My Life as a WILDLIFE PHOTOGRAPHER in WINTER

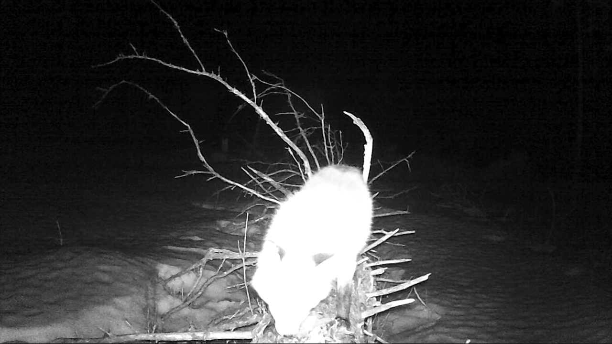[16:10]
The second visitor was this small stout in winter coat.